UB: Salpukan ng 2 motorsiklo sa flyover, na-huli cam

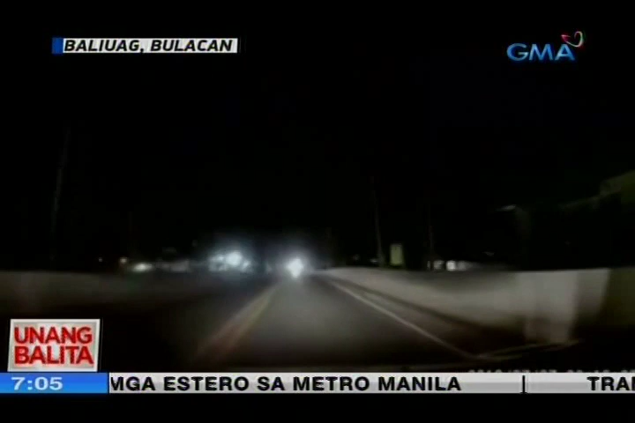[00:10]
Nag-o-overtake ang motorsiklo sa isang kotse na bumangga sa isa pang motor.
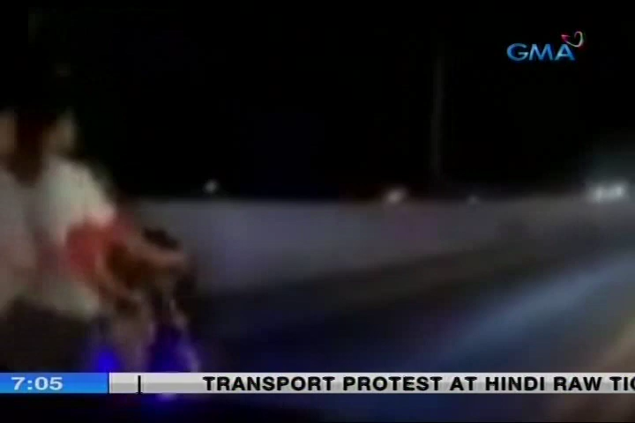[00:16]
Nagtamo ng sugat sa iba't ibang parte ng katawan ang tatlong sakay ng nag-overtake na motor, mag-asawa at limang taong gulang nilang anak.